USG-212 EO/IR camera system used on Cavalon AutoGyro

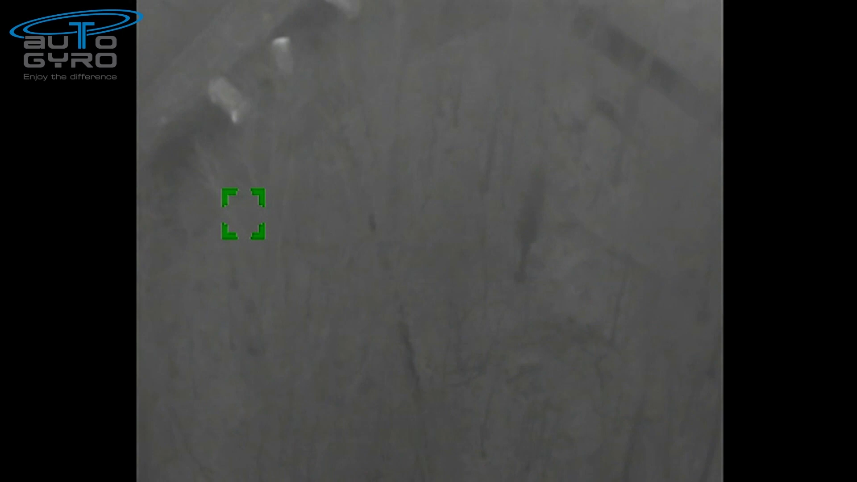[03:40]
The heat signatures of the people and vehicles are clearly seen and the positive benefit
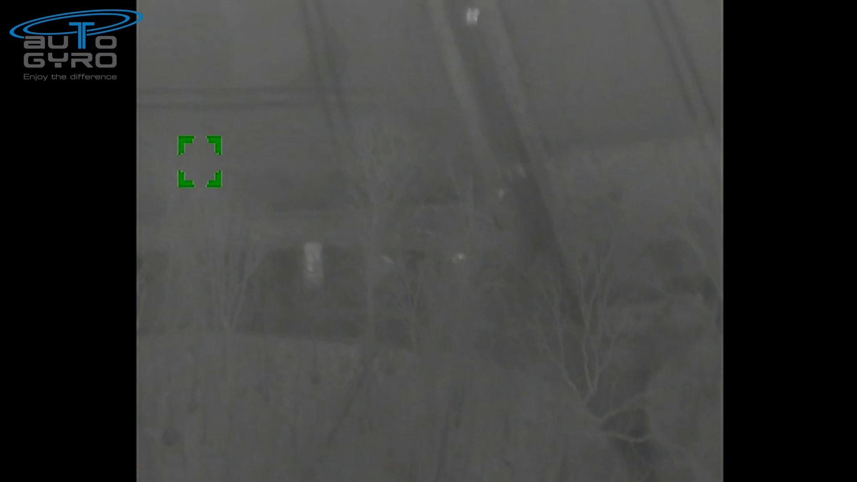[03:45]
of the equipment in search and rescue operation is obvious.
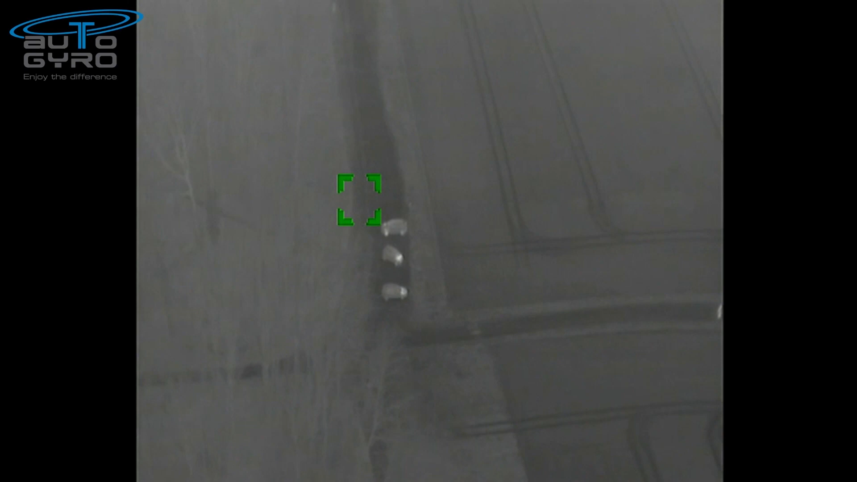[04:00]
is able to fulfil a mission objective set of reading licence plates from 500 foot AGL and demonstrate the use of IR technology.